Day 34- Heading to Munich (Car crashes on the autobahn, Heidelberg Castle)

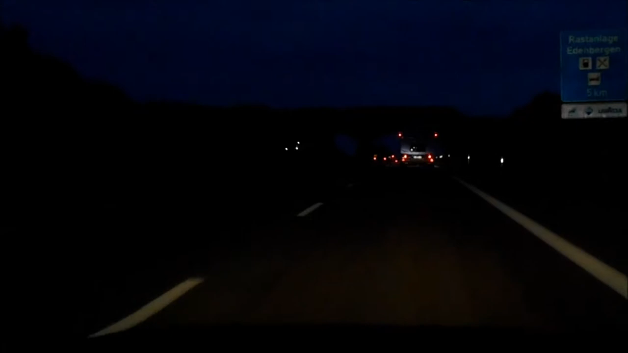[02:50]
Well, we don't know if they were all in the car, but oh my gosh, that's the second fire that we've seen on this trip. Second car that has gone up in smoke in front of us. Stay in England, kids. Yeah.